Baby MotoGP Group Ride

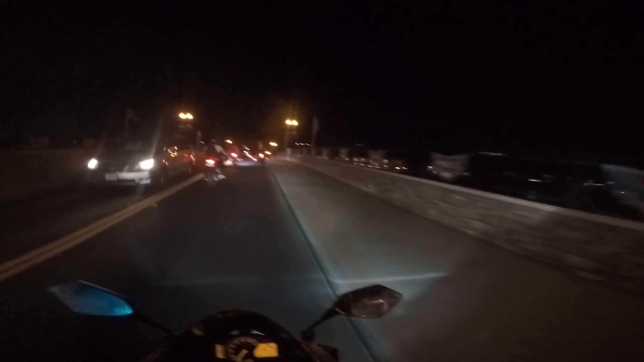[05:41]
Yeah, we just go straight. Yeah, PCH. If you want to go PCH, it should be straight, but.
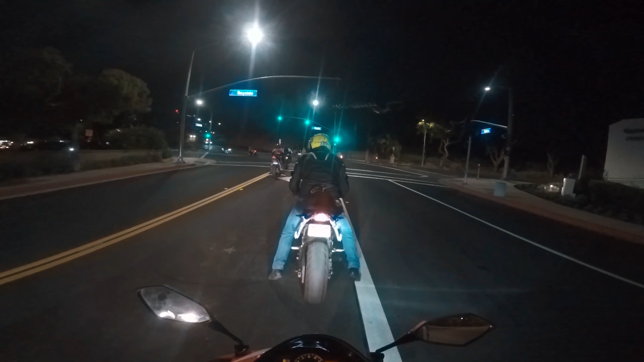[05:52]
Ooh! almost rear ended Thomas. Oh. My seat came off. Oh shit. My rear seat came off. No, I feel it. Hey, let him know. What the fuck?